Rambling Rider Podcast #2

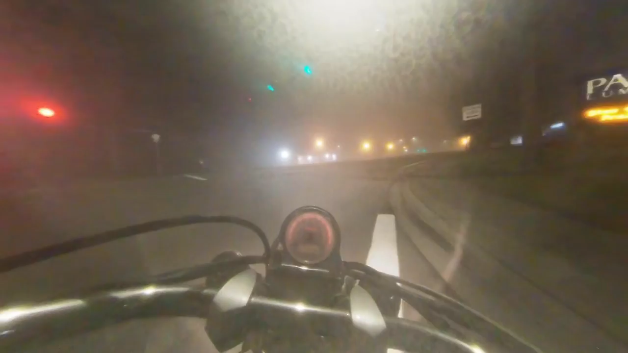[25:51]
I haven't really ridden in fog this thick at this time before I mean I have a little bit but not this thick starting to fog up a little bit on my face shield on my helmet
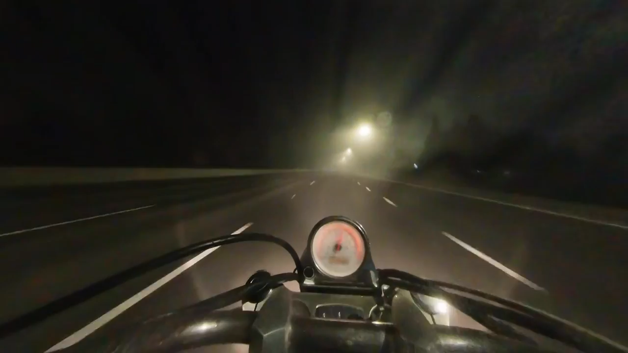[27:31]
man it's kind of dense fog oh there's two cars up ahead yeah this is weird everything is kind of blurry